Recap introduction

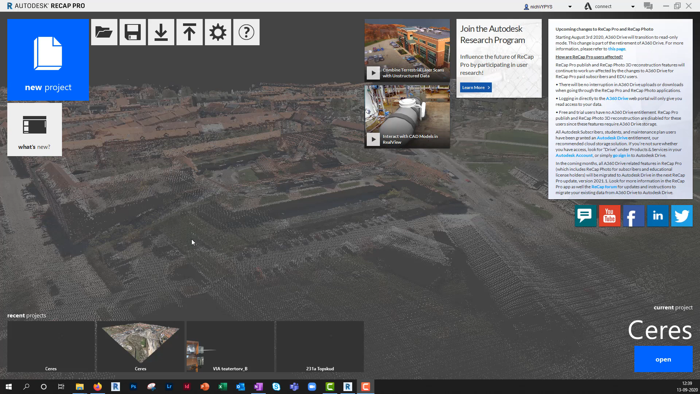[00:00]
To this introduction into Recap, I'll use a 1x1 square kilometer downloaded from Kordforsöning.
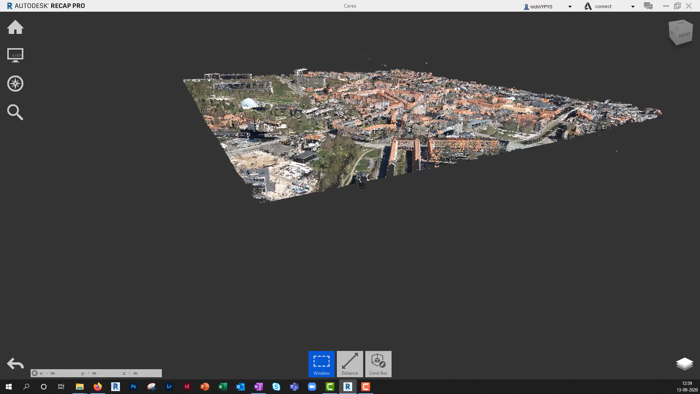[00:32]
Navigating in Recap will be the same as any other program.
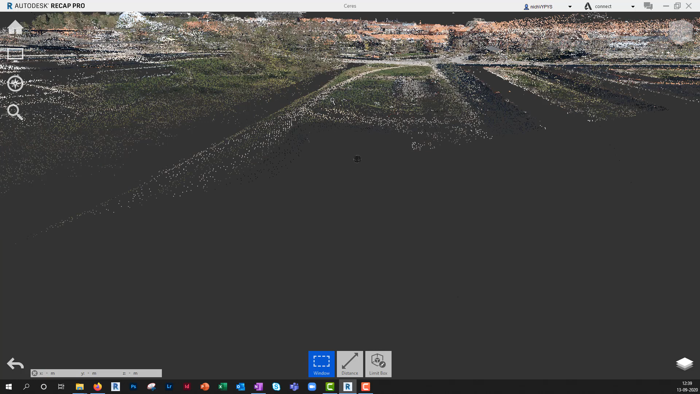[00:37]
So using the middle scroll key on your mouse will zoom in and out.
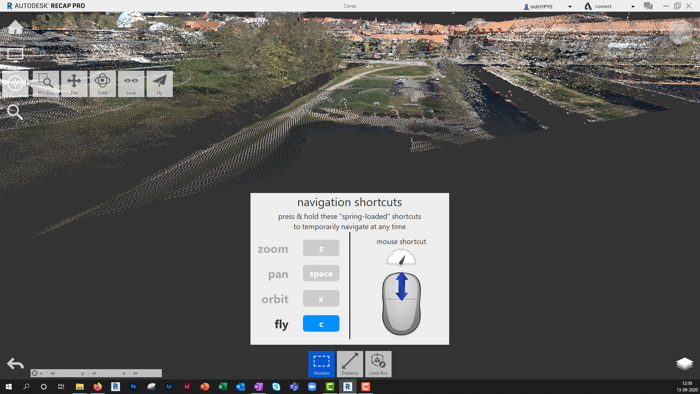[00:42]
You see the navigation shortcuts on your screen, but also holding your
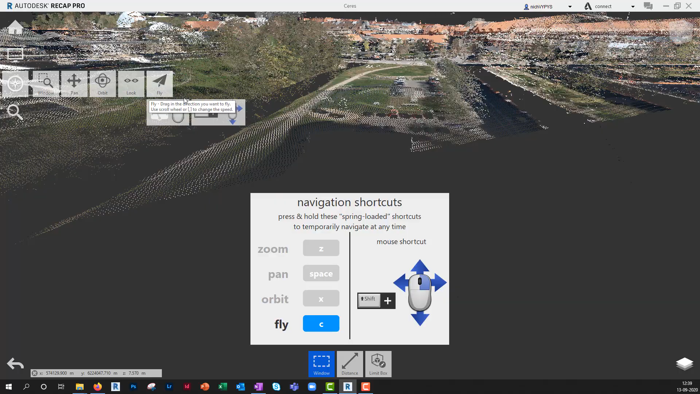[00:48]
right button on your mouse will orbit.
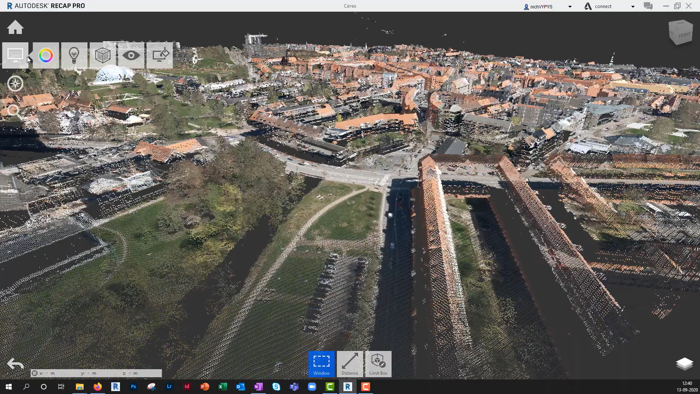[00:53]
And holding your scroll key will pan.
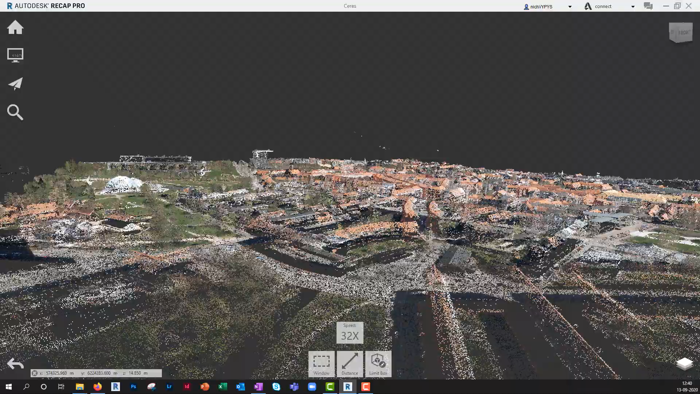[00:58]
Then, in Recap, we have a fly mode where you can control the speed by holding
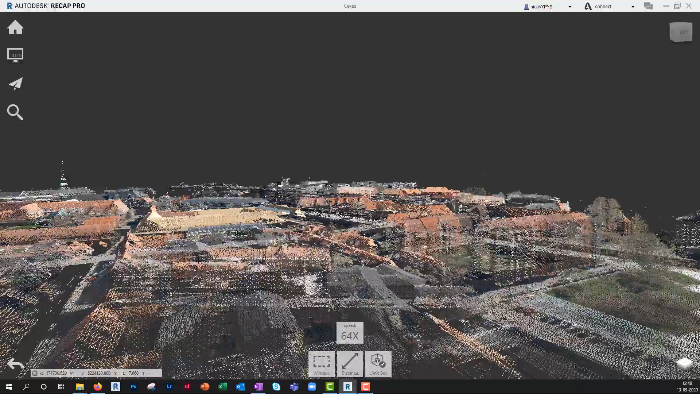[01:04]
your left mouse button and using the scroll to adjust the speed.
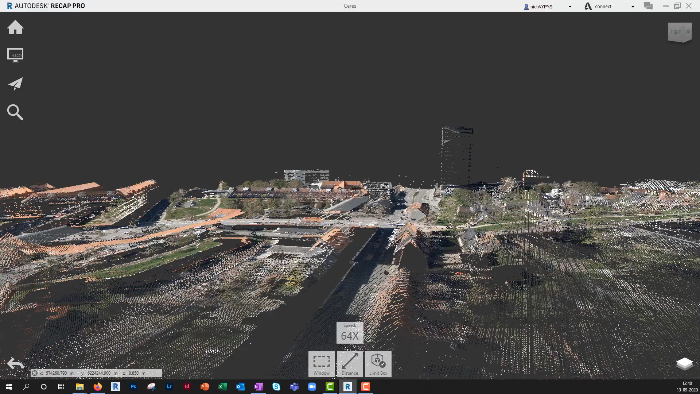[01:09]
And if you lost orientation,
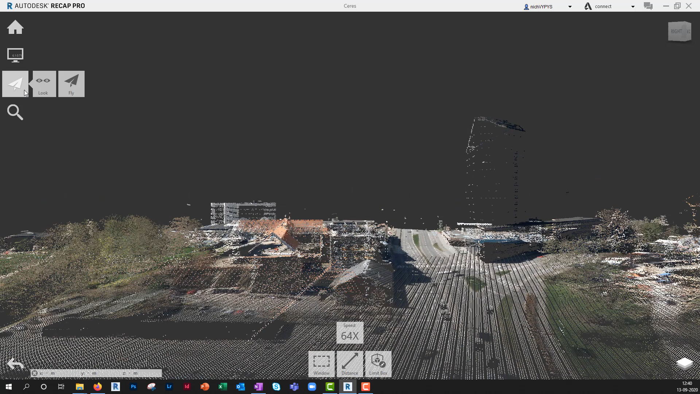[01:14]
the camera will be pointing towards west and here you'll see Prismet and Via University College and Sears Boone.
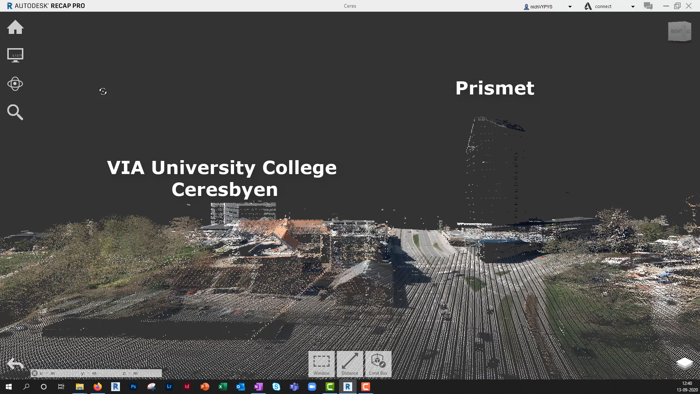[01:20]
Under Display setting, you can change the size of each point in the point cloud.
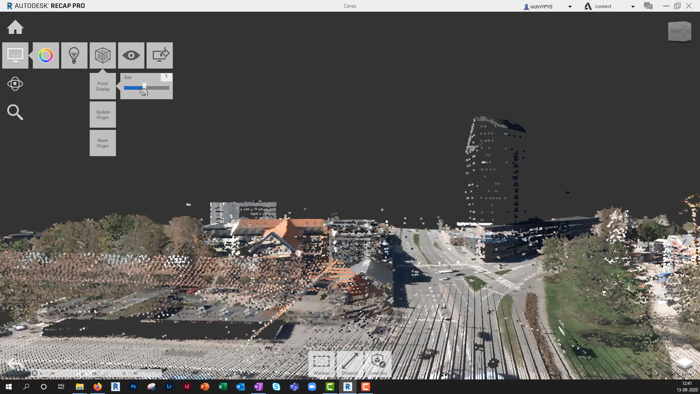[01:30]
You can also change the color mode of each point. The default value will be RGB, but you can change it to Elevation to
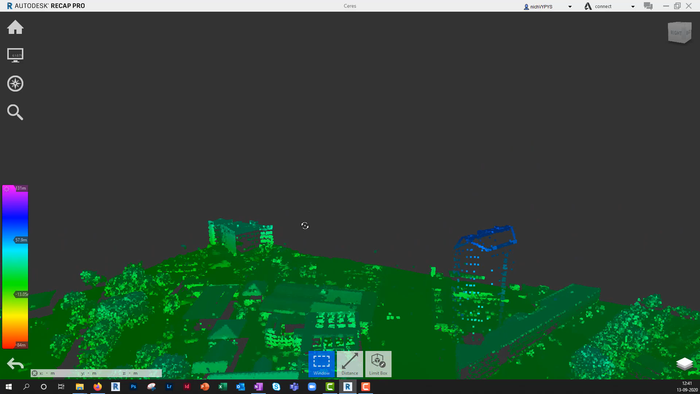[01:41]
see where do we have the highest point in this point cloud.
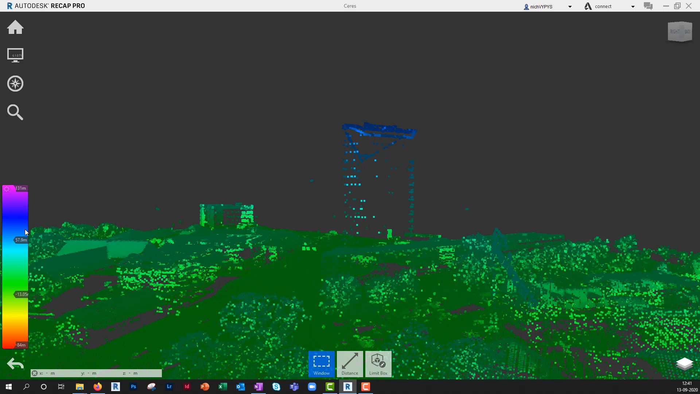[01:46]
If you want to delete any points in the point cloud, you can left click with the mouse to select and press delete. I'll press Ctrl-Z to undo or press this button here.
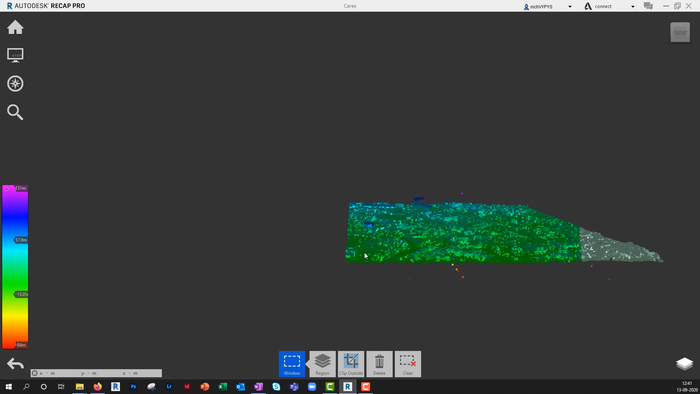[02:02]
And I'll change it back to RGB color mode.
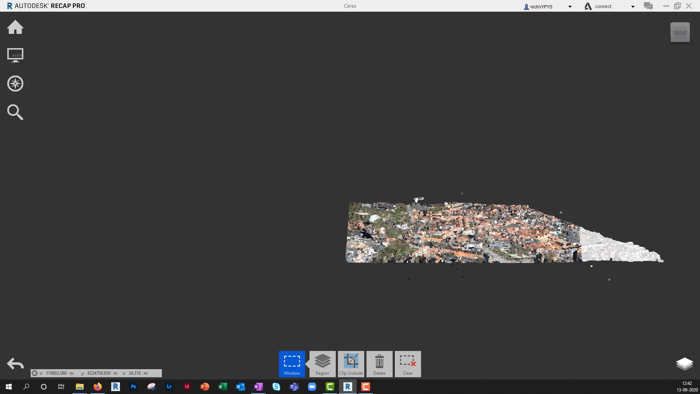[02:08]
Let's try to make a side analysis of the Hightower Prismet.
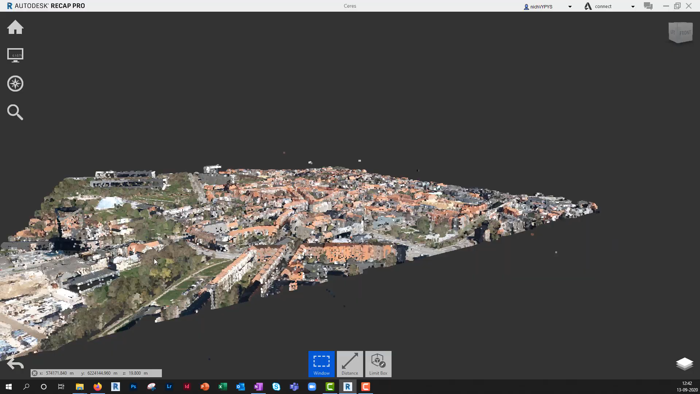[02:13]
So, if I start the distance command and I move my mouse over some of the points, you'll see that I'll get the coordinate X and Y according to UTM coordinate system. But I also get the set coordinate. So, maybe it's a good idea to change this color mode to Elevation
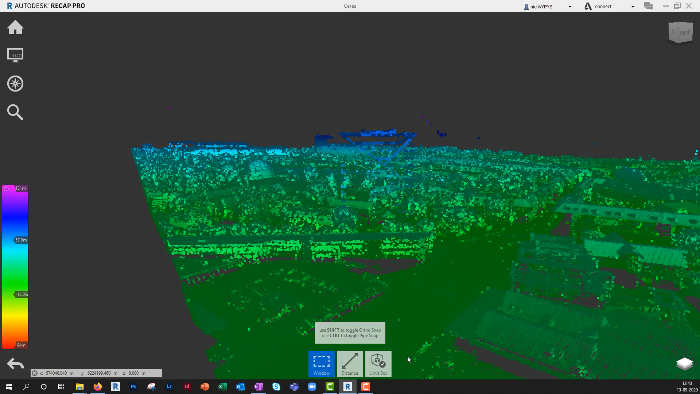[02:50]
so I can find or I can mouse over the darkest blue point to get the highest one. If I want to keep my measurements in the recap model, I can go to Distance and add some annotations.
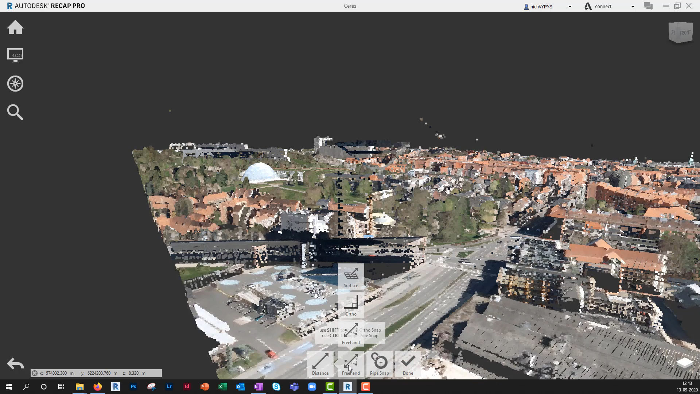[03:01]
So, also I said to set and depending on where in the point cloud I press on this street,
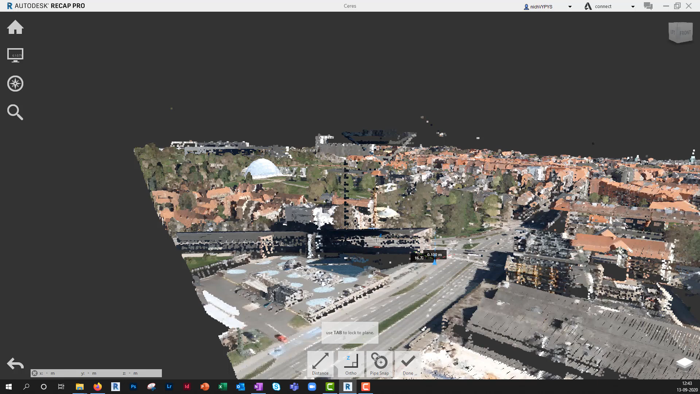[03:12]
we know that those of us who have been here that the terrain is quite sloped here. So, it depends on where I start this measurement. But if it's on this side of the building,
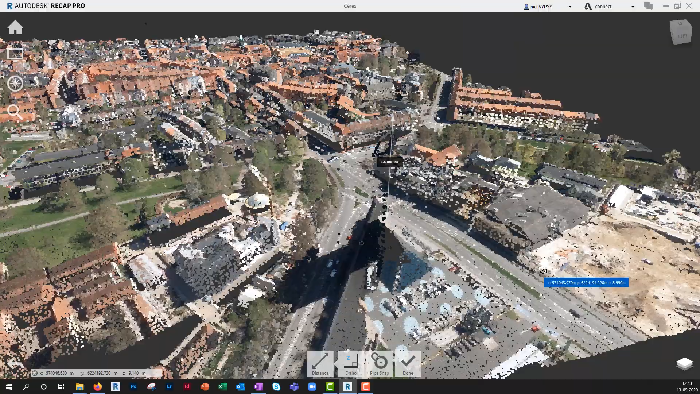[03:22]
you'll see 64 meters. And if we rotate the view and make a measurement from somewhere at Vibovite.
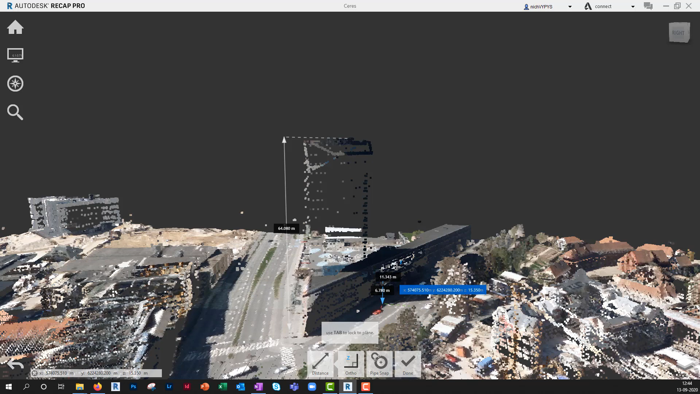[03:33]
And then we can add some measurements and they will be visible in the recap file until you delete them.
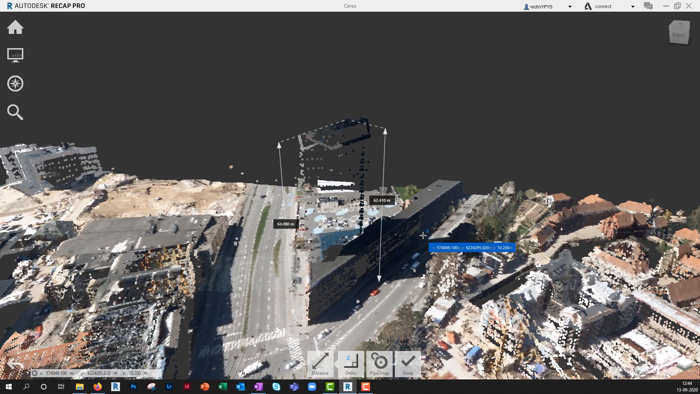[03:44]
In the lower right corner of your screen, you'll see Project Browser. Here you can see your annotations that we have just made. You see the two annotations we have here. I can hide them or I can delete them if I want to do that. Also, if I want to stay this view, this camera view that I have here, I can go to View States and add this as a new view state.